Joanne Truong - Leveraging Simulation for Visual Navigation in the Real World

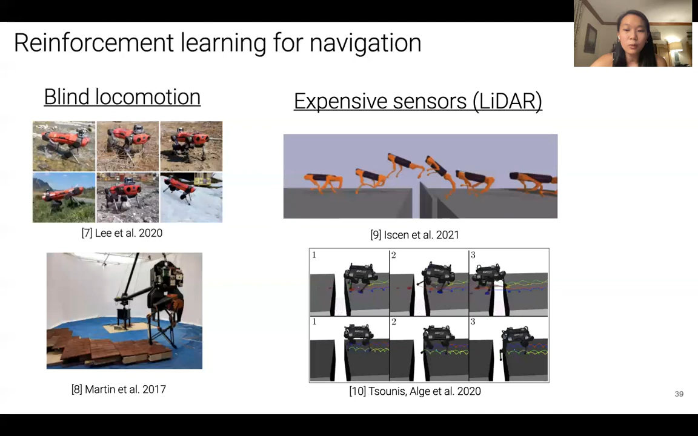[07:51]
and reach far away goals using only onboard RGBD cameras and localization sensors without a LiDAR or a map. In our work, we again investigate this for the task of point goal navigation. And to recap, the robot must navigate from a starting location to a goal location. The robot only has access to an ecocentric RGB and depth camera that it must use to avoid obstacles on the way. The robot does not have access to a map, but is given the goal coordinates relative to the robot.
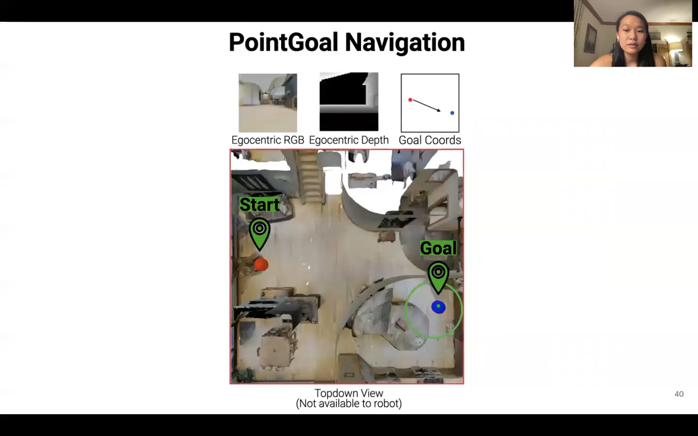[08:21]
And this top-down view is used for visualization only and is not available to the robot. Next, I will illustrate the challenges of indoor navigation of legged robots.
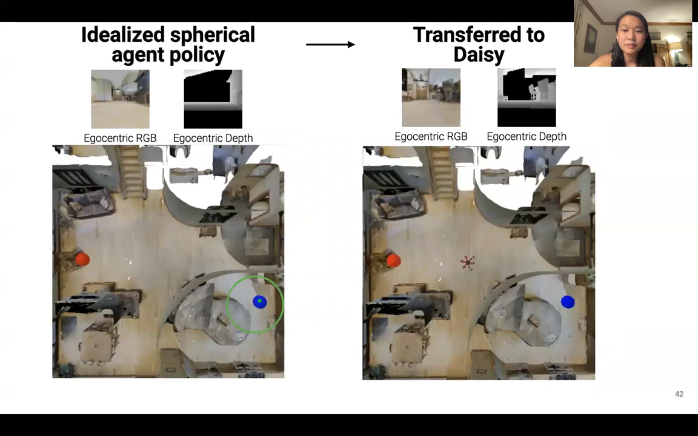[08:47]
obstacle due to its larger size and turning radius.
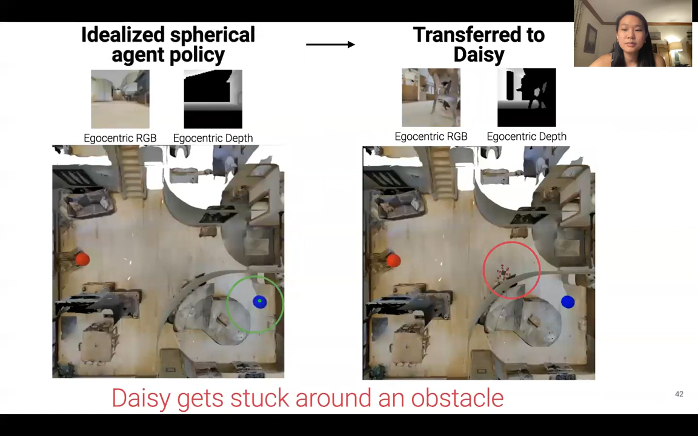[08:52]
The dynamic differences between the robots were not accounted for by the policy, thus leading to a failure. Furthermore, we see that a policy trained directly on Daisy is able to successfully navigate to the goal.
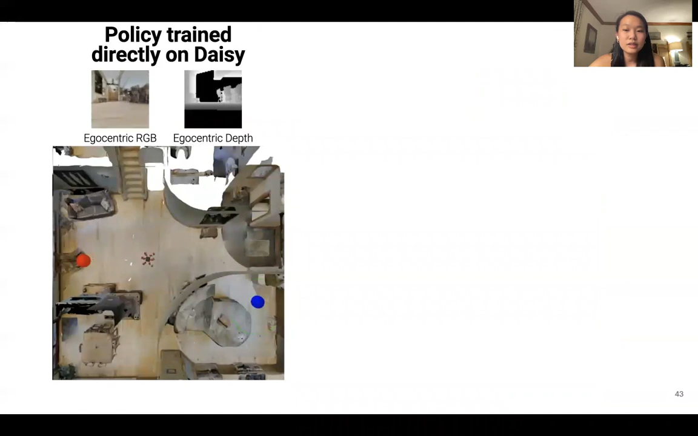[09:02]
But again, the same policy transferred to a new robot, the AlienGo,
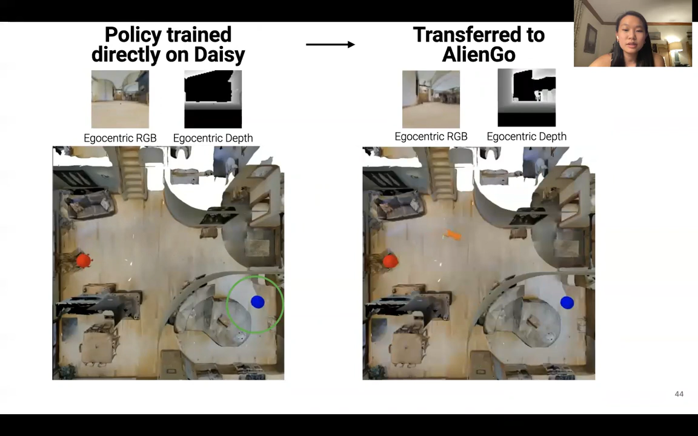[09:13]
results in AlienGo drifting, and thus it fails to reach the goal within the maximum number of steps allowed. And this example highlights the importance of incorporating robot-specific dynamics
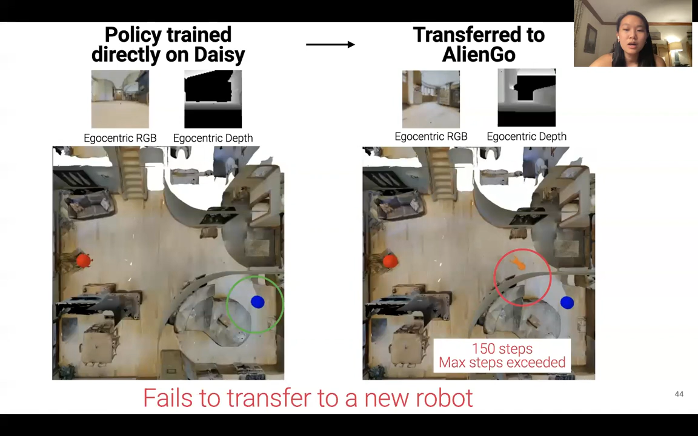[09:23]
while learning navigation policies for legged robots and the challenges of generalizing such learned policies to new robots.
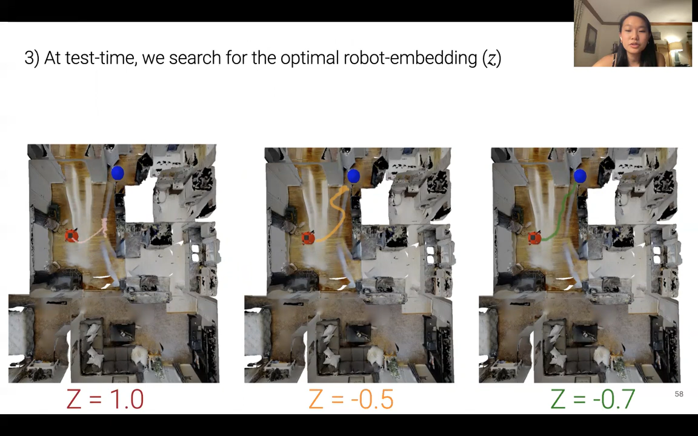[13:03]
The learned embedding captures different dynamical properties for each robot, such as turning radius and walking speed, which results in different center of mass trajectories. Our approach also shows promising results on robots that were never seen during training.
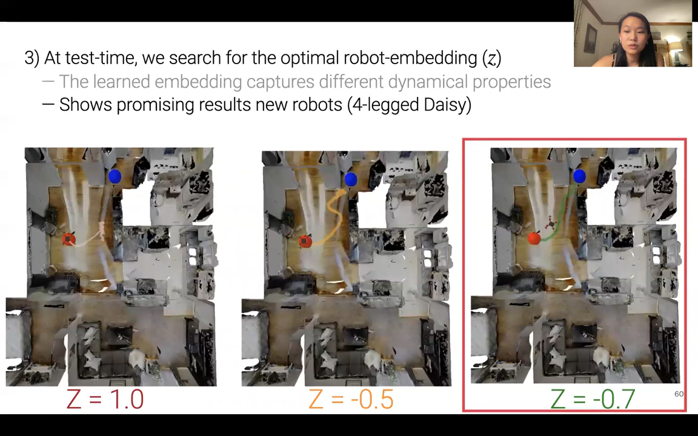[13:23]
For an example, here is four-legged daisy, and we can see that it is able to reach the goal in a relatively straight path.
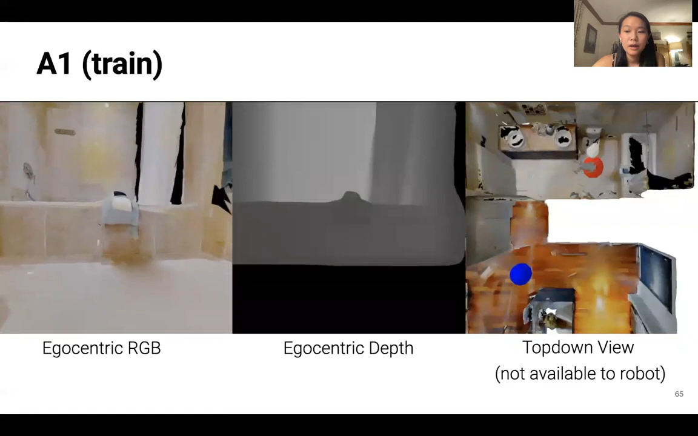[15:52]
and the image on the right is a top-down image that is only used for visualization and is not available to the robot. Here we can see A1 backing out of a bathroom environment, and it's able to make its way to the goal successfully.
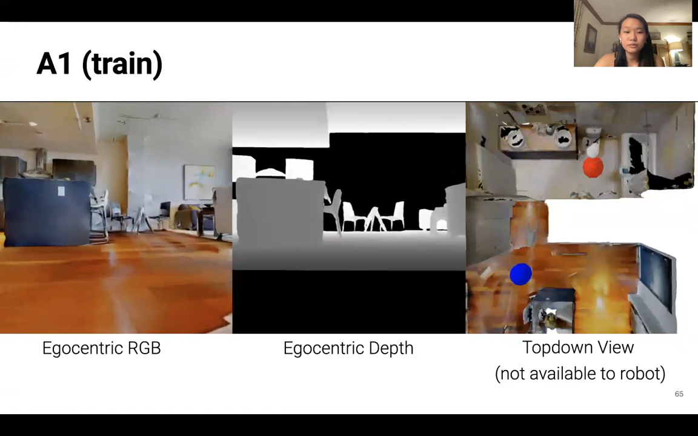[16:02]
Next is Alien Go, another robot the policy was trained on, evaluated in a new environment, and we see that it is able to avoid the obstacle in front of it to reach the goal.
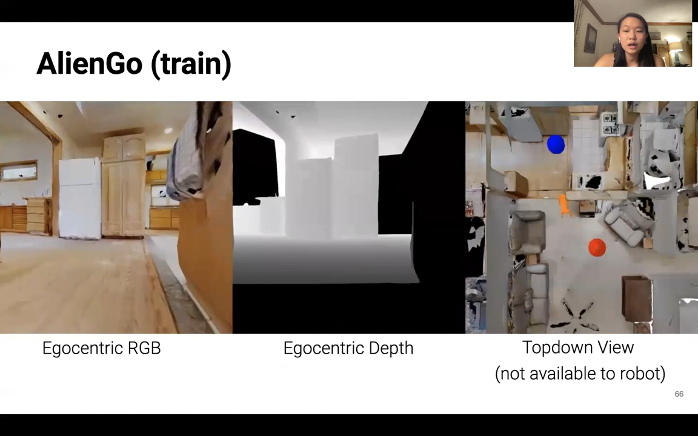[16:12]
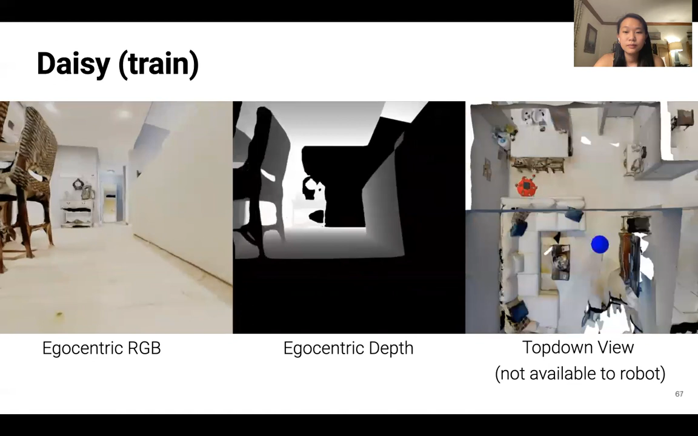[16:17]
Here we see DAISY making its way around a couch to reach the goal.
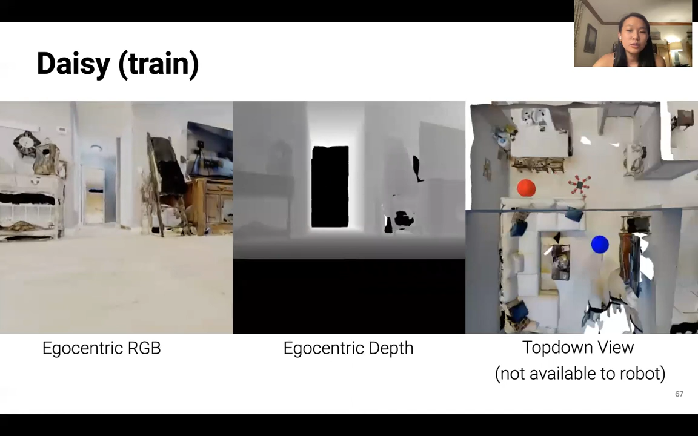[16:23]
In new environments, the robots still collide with obstacles, but are able to recover and successfully navigate to the goal.
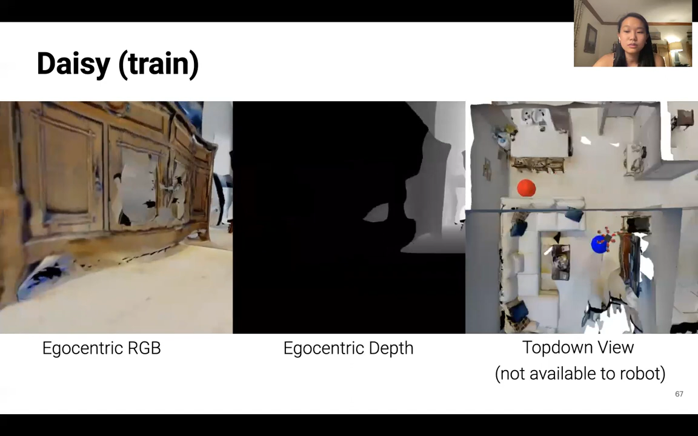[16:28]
We show generalization to Lycago,
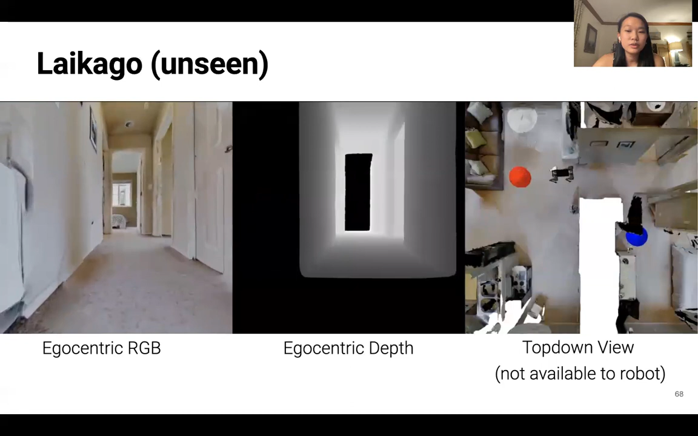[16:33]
a robot never before seen during training, and we see that it is able to make its way to the new room to reach the goal.